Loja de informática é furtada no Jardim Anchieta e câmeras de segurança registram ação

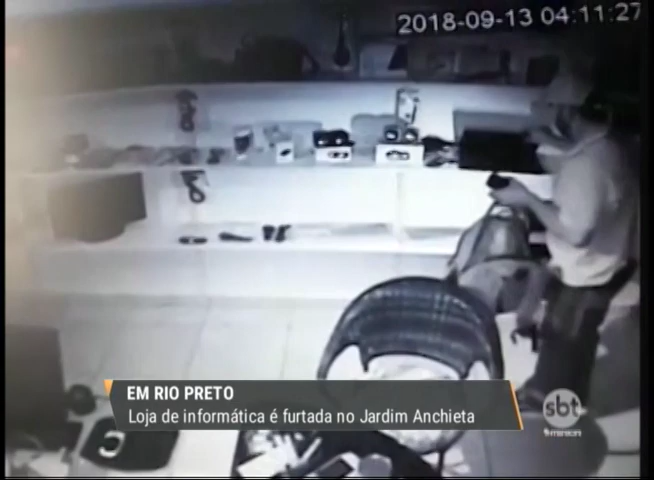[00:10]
As câmeras de segurança flagram o momento em que o suspeito, um homem de barba usando um boné, anda pelo estabelecimento com uma mochila.
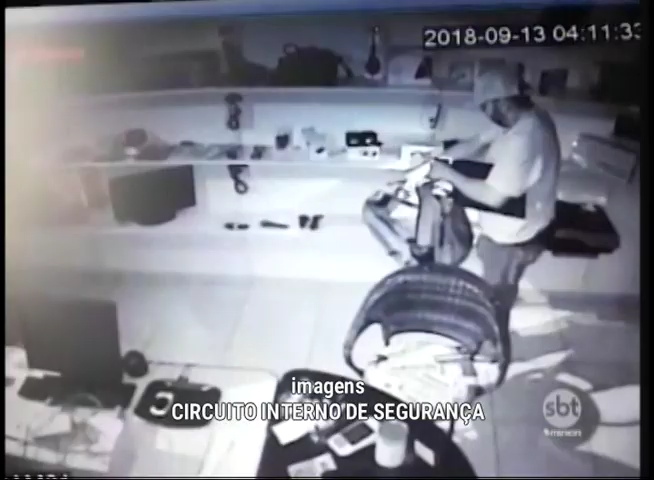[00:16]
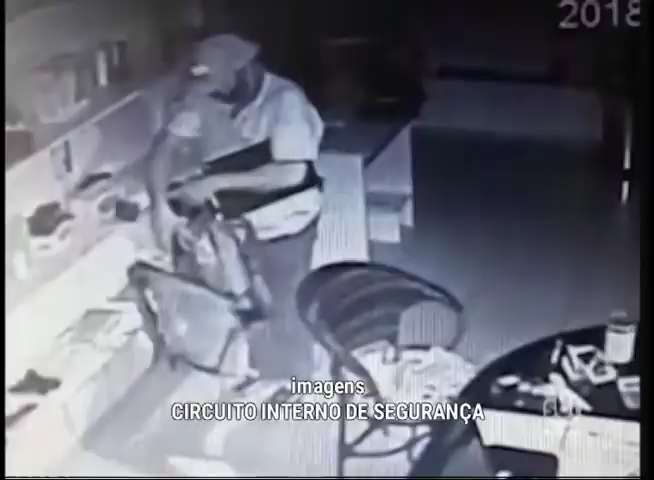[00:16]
Ele coloca os materiais dentro da bolsa e foge.
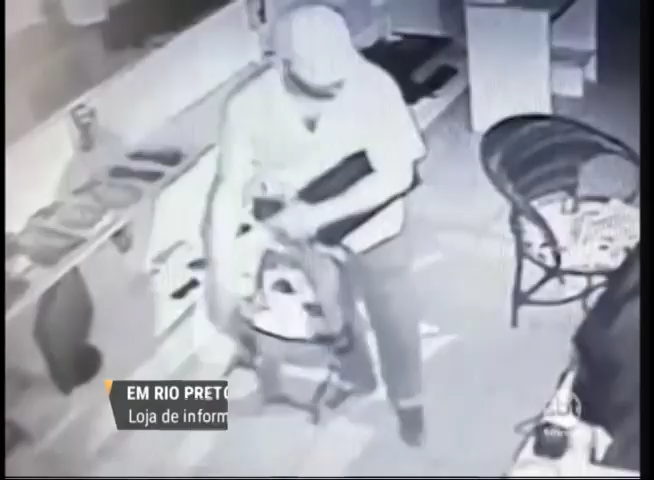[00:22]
Segundo informações da polícia, o furto aconteceu por volta das 4 horas da manhã.